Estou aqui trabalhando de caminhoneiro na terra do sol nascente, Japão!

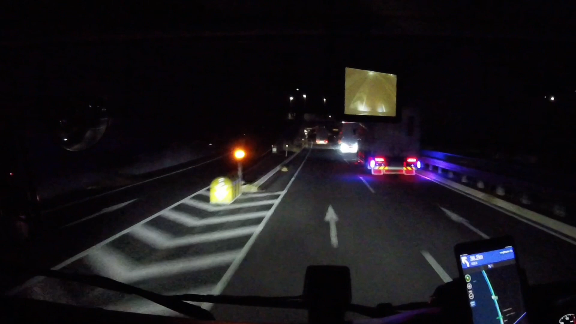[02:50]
Bom Quando tiver mais alguma coisa Relevante pra mostrar Eu volto Chegando aqui na cidade Cheguei na cidade de Ogaki E já volta pouco pro destino já Até mais um pouquinho Só já estou chegando ali no destino